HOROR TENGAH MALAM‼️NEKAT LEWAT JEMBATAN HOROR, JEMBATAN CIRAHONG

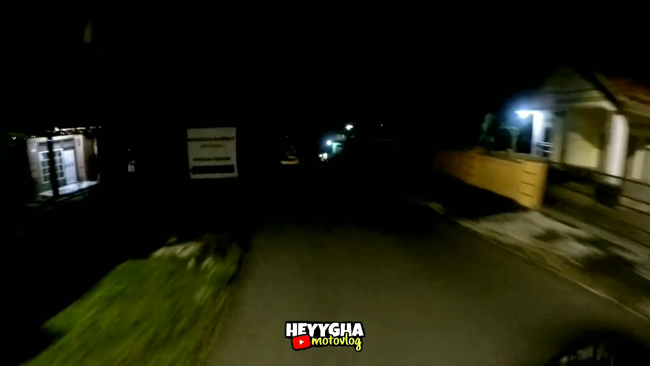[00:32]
Lewat Cirahong ya di malam hari Kita cek aja gitu Ngeri Mantap-mantap di malam hari ya
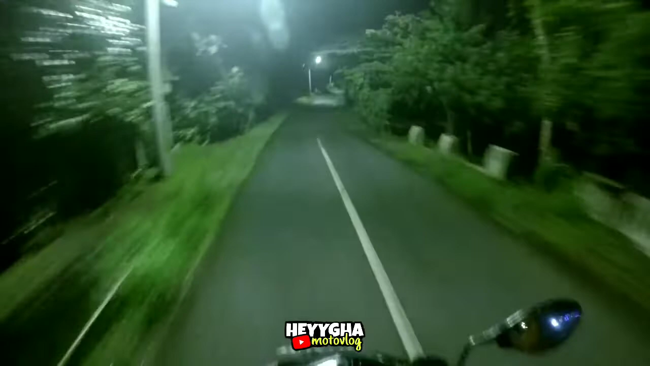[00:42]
Dingin ya suacananya sangat dingin Seperti biasanya ini motor gue belum pakai lampu depan Aduh gak ada lampu depannya gitu ya Jadi emang kayak gini ya